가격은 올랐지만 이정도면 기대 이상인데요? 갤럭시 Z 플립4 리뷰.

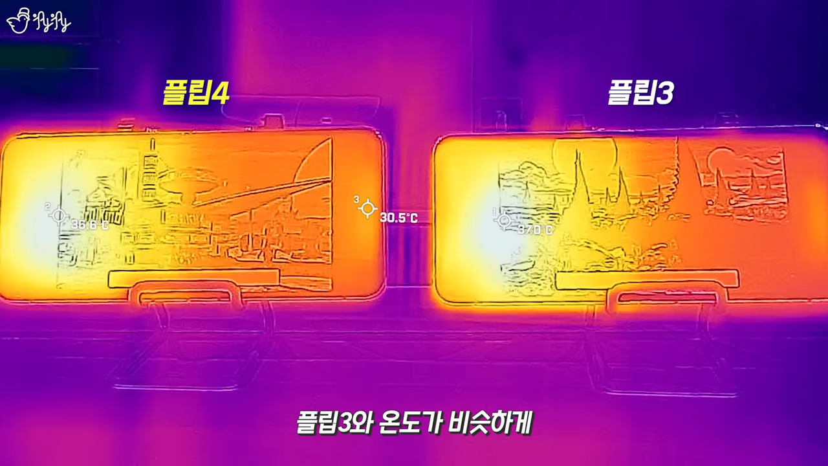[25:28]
플립3와 온도가 비슷하게 올라가기도 했지만 올라가자마자
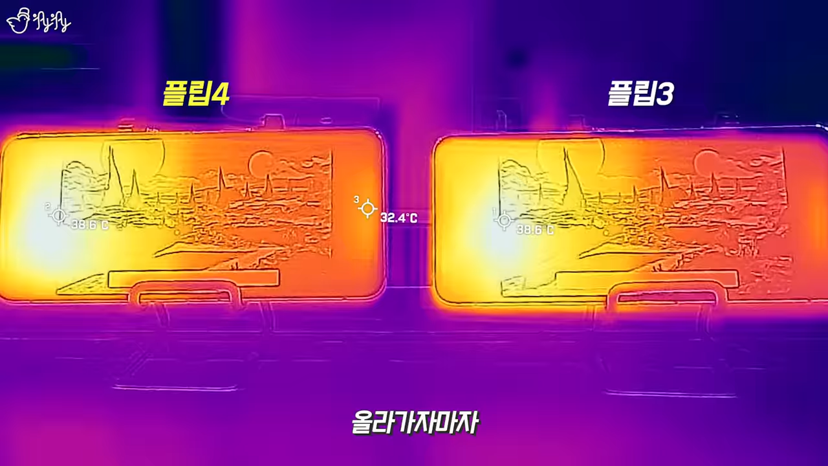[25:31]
떨겼다가 또 올라가자마자 떨렸다가 계속해서 발열을 컨트롤 하는 모습을 보였습니다 근데 이것도 역시나 하드웨어뿐만 아니고 소프트웨어가 같이 온도를 떨어뜨리는 듯한 그런 느낌이 조금 들었어요